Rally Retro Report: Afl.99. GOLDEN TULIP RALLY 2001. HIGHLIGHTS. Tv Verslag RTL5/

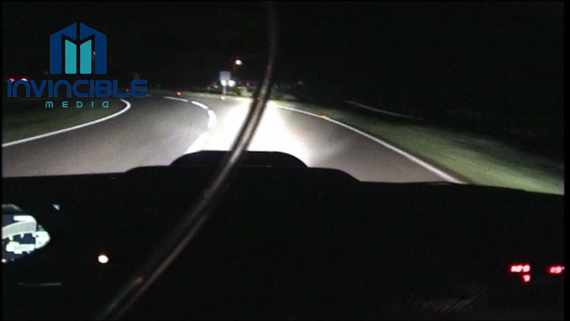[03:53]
We zijn op proef 6 van de wedstrijd opnieuw op de Luttenbergring. Breyer onderweg met start nummer 2. Een minuut daarvoor is Rocco Teunissen gestart. Maar Breyer ziet hier de Toyota strompel op weg naar de finish. Into T-left. Rocco heeft een lekke rechterachterband. Verliest hier al een minuut en is dan kansloos voor de eindoverwinning. Dutch Duel eindigt dus vroegtijdig.
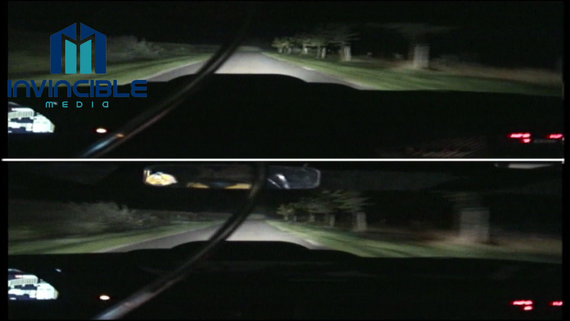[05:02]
Boven in beeld ziet u proef 3. Onderin proef 6. Zelfde proef, maar dan 2 uur later. 80 rechts 6 lang. En 100 rechts 3 plus lang bij het nareflector. Knijpt. Knijpt. En links 3. Krijgen we het scenario 8 maal nu? Ja, de kans is aanwezig.